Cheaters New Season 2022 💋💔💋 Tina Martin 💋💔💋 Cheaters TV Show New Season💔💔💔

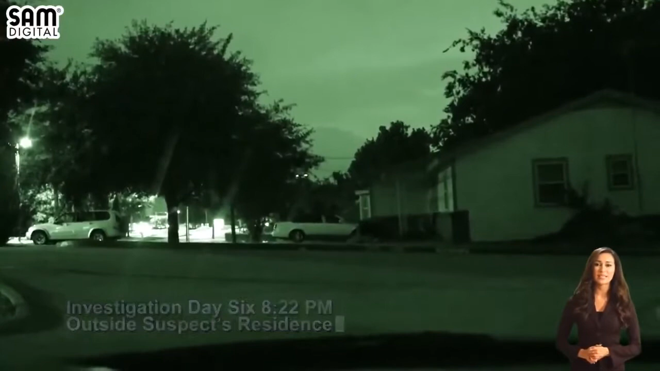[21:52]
Sometime during the evening, operatives spot the white sedan. Duke joins his mistress in the car. The suspect and his companion drive to a park.
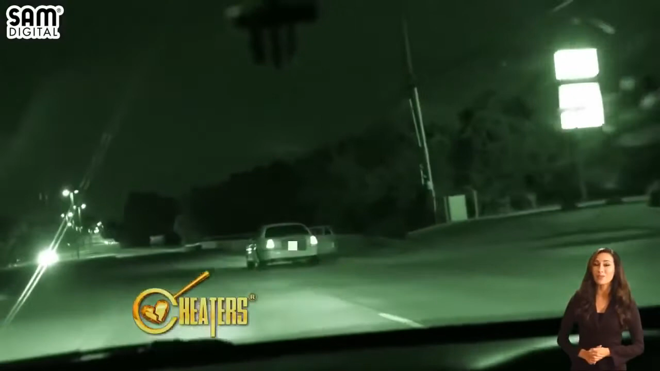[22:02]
The pair share some drinks next to the back of the car.
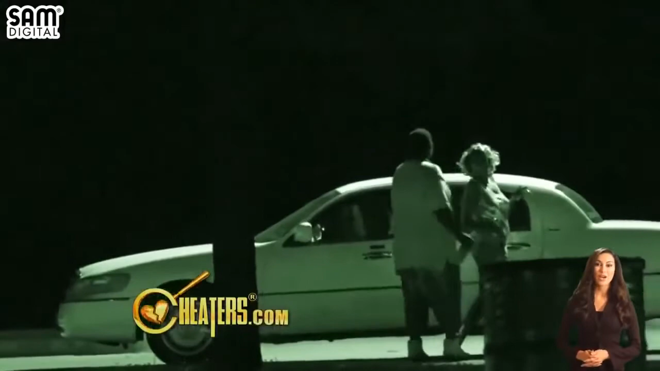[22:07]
Duke leans in and receives a kiss from the young lady, known only as Jessica.
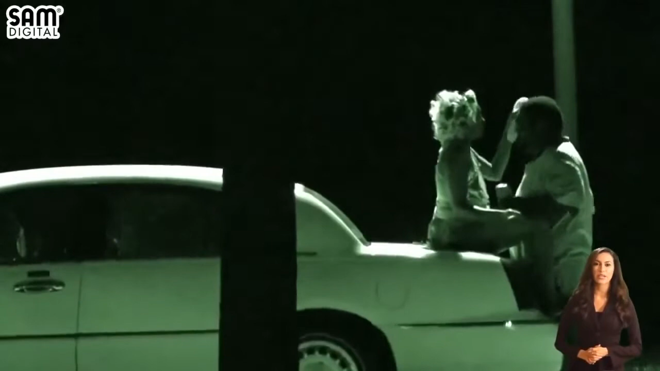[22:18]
Innocence turns to lust. Duke and his lady friend make out on the trunk.
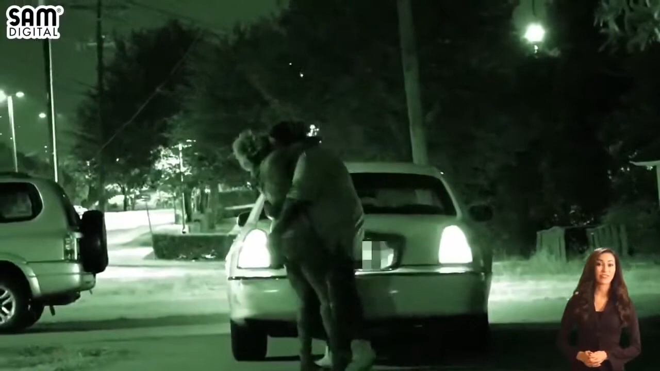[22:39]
Duke looks a bit wobbly and gives his clandestine cutie several smooches. They separate.
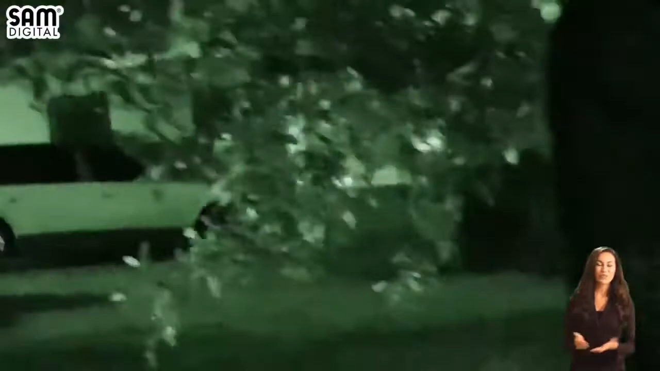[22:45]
Jessica drives away and Duke strolls into his apartment.
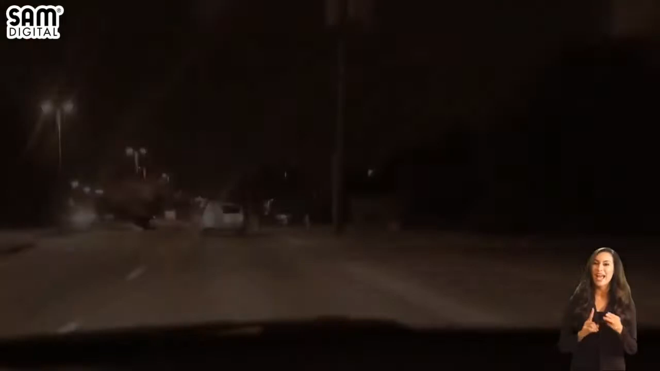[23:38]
Tightly followed by Cheaters, the white sedan makes its way back to the suspect's abode. Once there, Duke gropes and kisses his side right an inordinate amount of time.
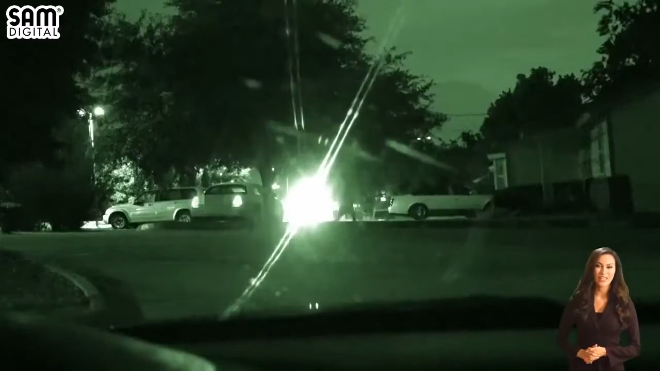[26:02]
We see Duke emerge, walks over to the passenger side, and gets in the vehicle. As our detectives follow the two of them, they arrive at a park.
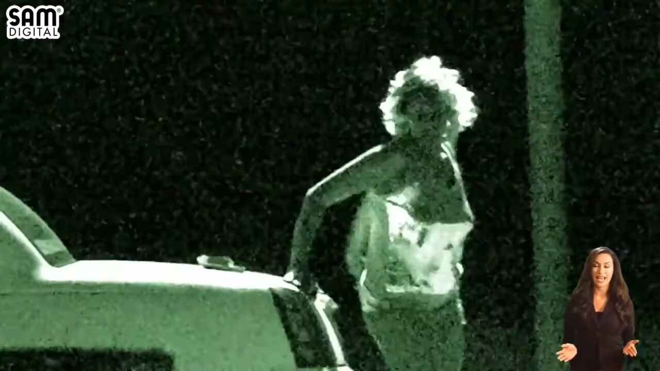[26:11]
We see her get out of the vehicle.